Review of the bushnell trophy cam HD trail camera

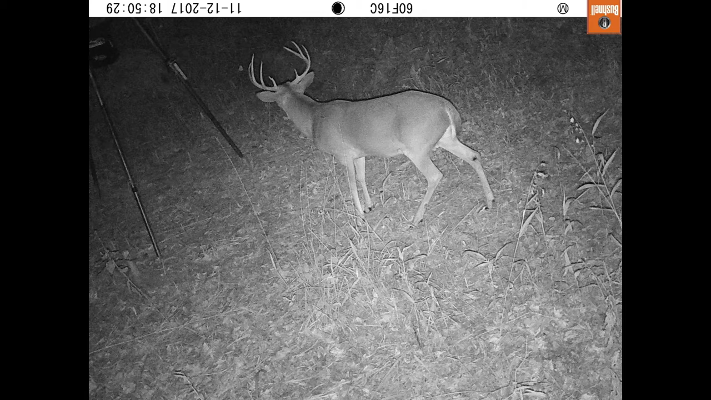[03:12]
This particular one came up middle of the night repeatedly.
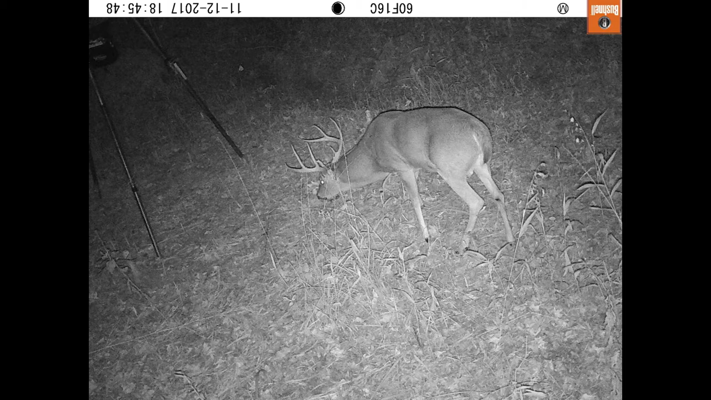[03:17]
Here's several smaller does feeding.
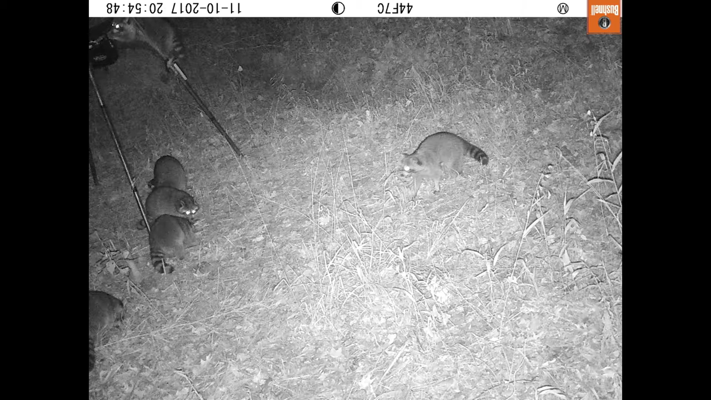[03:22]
And again, with lots of raccoons. We got a lot of them out there.